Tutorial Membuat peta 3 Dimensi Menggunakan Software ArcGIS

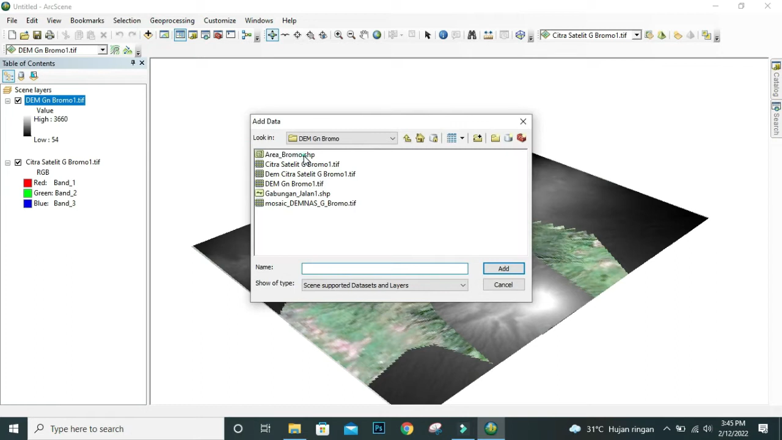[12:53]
Lalu kita pindahkan data poligonnya di bawah,
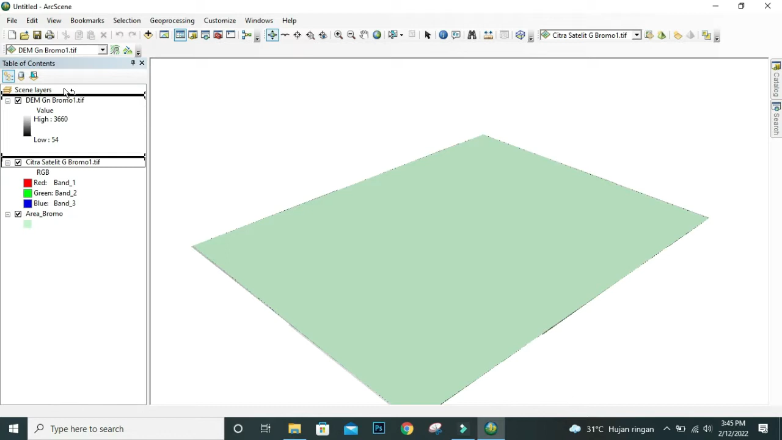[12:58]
dan untuk citranya kita pindahkan ke bagian atas.
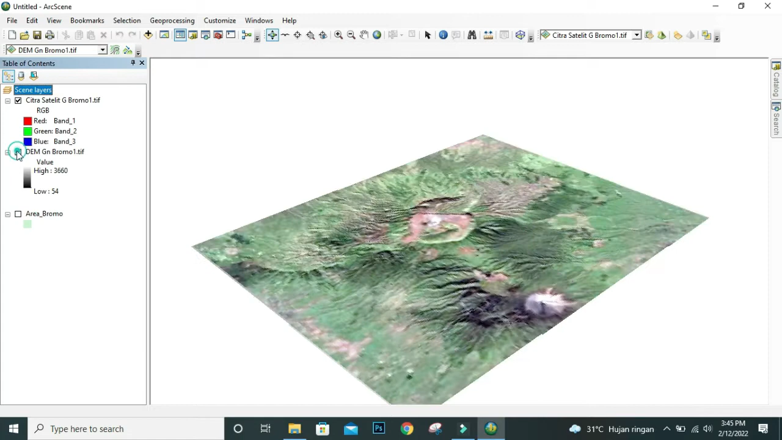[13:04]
Centang data DEM, kemudian kita klik 2 kali pada data citra, kemudian pada tab base height, pilih floating on a custom,
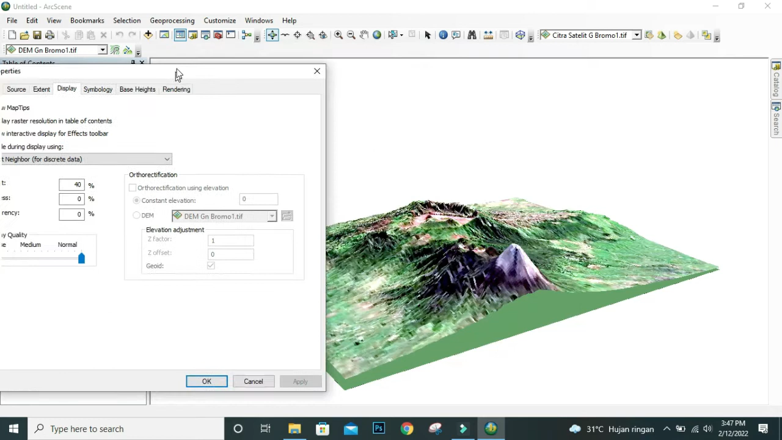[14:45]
Ya, kira-kira seperti ini. Sepertinya terlalu kontras, kita coba 30%, apply dan oke.
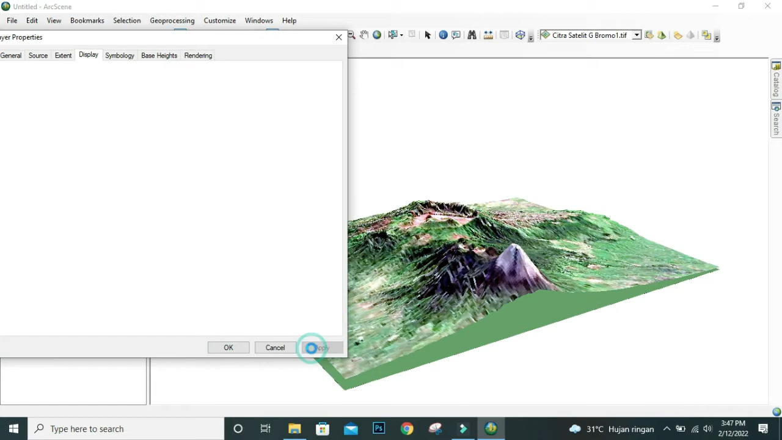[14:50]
Ya, kira-kira seperti ini. Ya, saya rasa cukup ya.
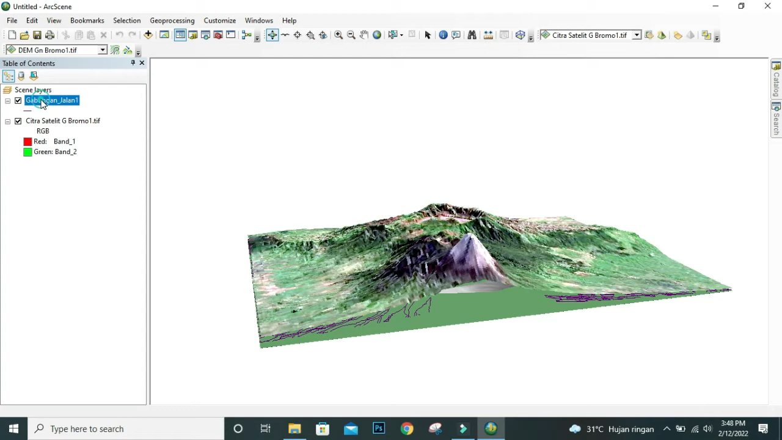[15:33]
Klik dua kali pada data citra, kemudian pilih tab simbologi,
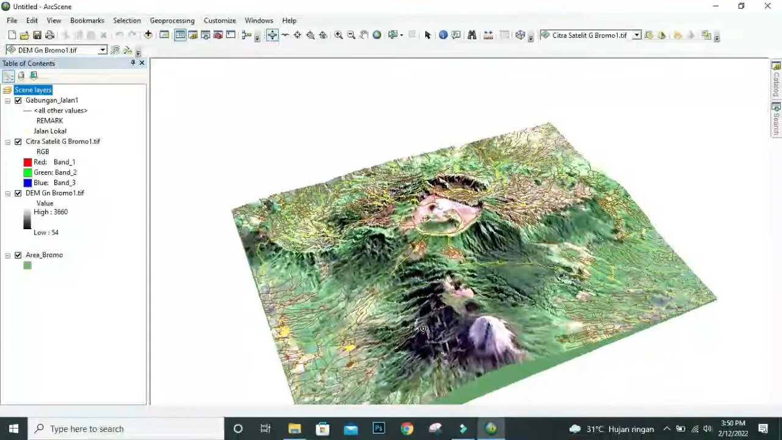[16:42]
Nah, SAP jalan telah tampil, tapi yang tampil tampaknya seluruh jalan.
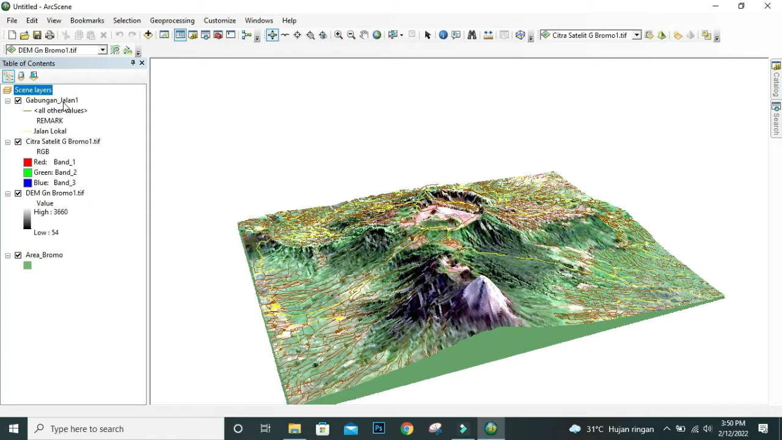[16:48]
Sepertinya all order value-nya belum di-uncheck. Jadi kembali kita ke data jalan, klik dua kali,
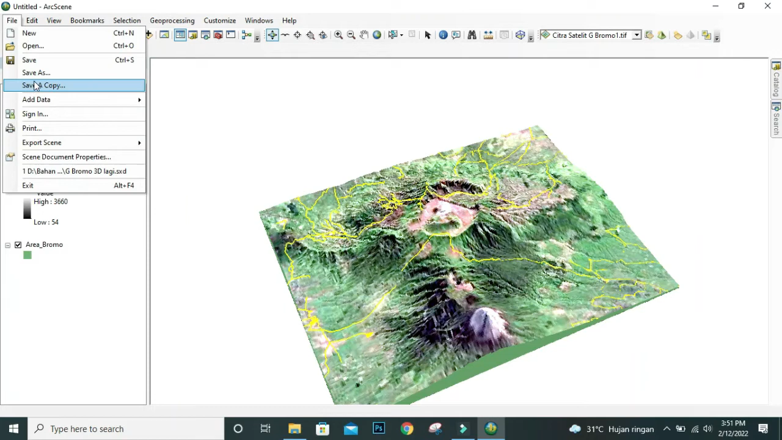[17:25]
lalu ketikkan nama filenya, misalnya Gunung Bromo 3D,
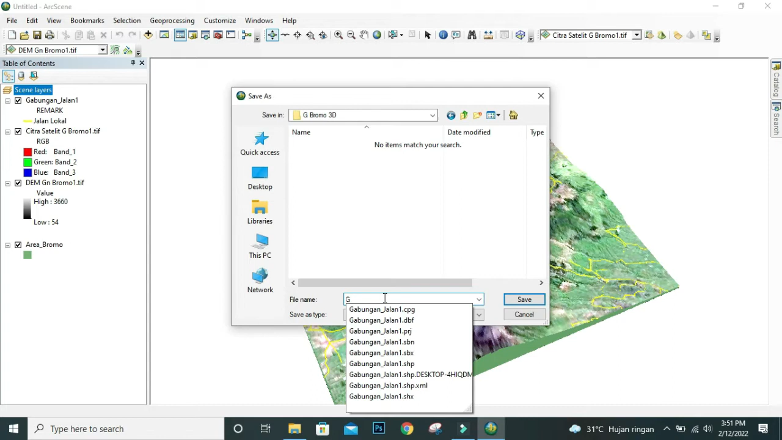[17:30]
lalu klik save. Nah, di sini kita juga bisa mengatur tipe RGB petanya.
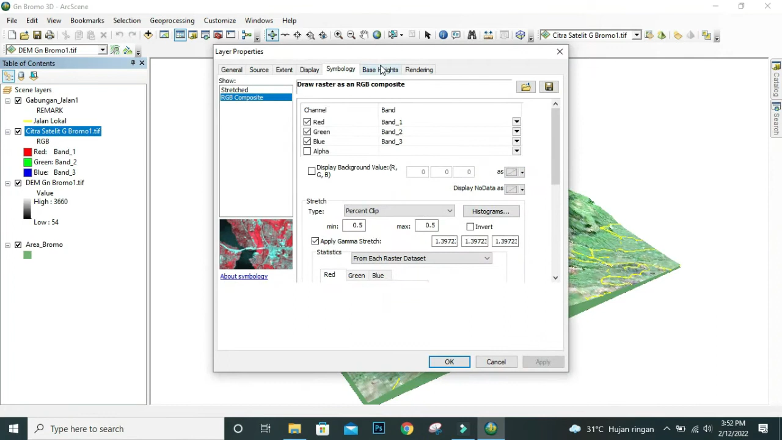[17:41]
Klik dua kali pada layar citra satelit, di tab simbologi, pada tipe pilih custom.
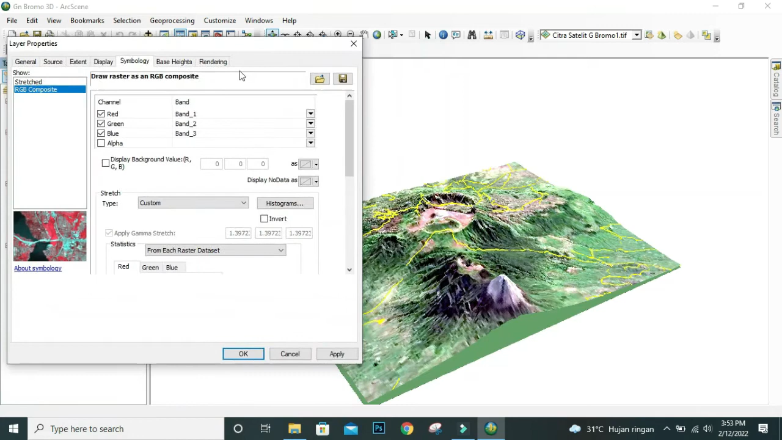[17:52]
Klik apply dan lihat hasilnya. Ya, lumayan ya. Kita coba checklist invert. Wow, kurang bagus. Kita uncheck lagi.
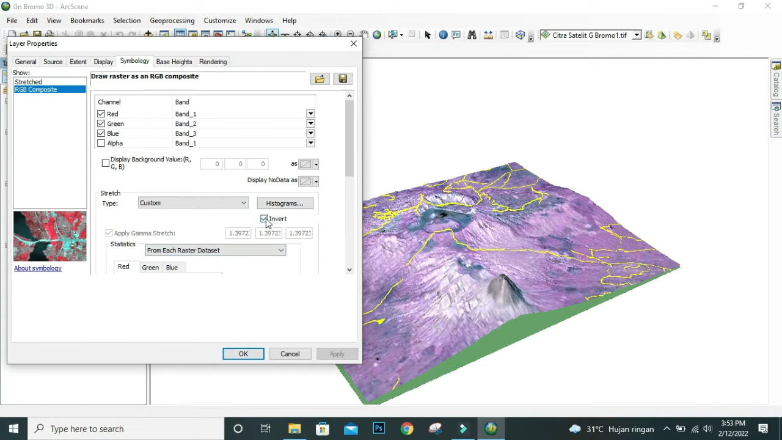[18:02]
Kita kembali ke custom. Lalu apply dan klik OK.
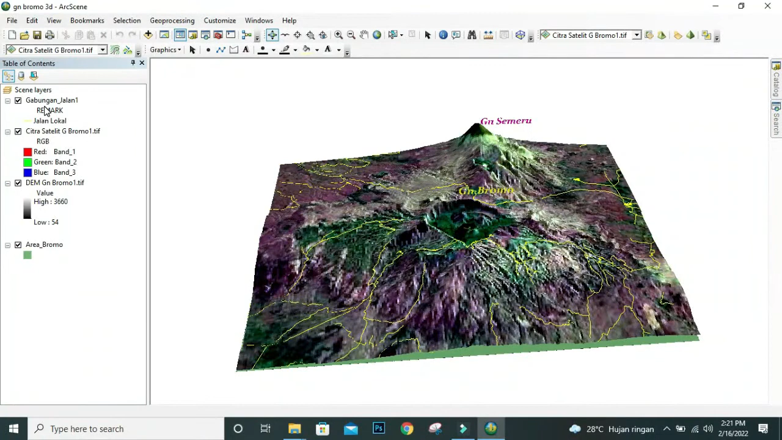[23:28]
Selanjutnya kita akan coba ganti warna line jalan.